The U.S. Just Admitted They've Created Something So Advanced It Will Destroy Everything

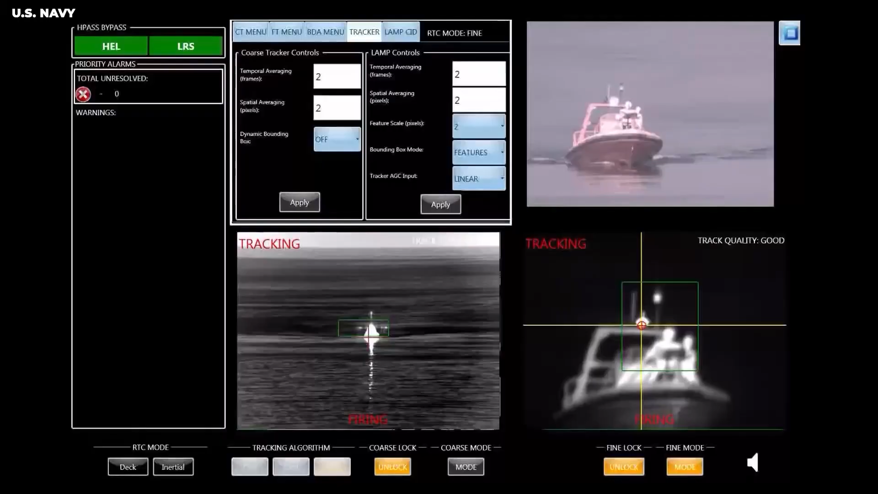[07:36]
The tactical laser from the US Air Force features an advanced beam scanning mode that can engage multiple threats rapidly.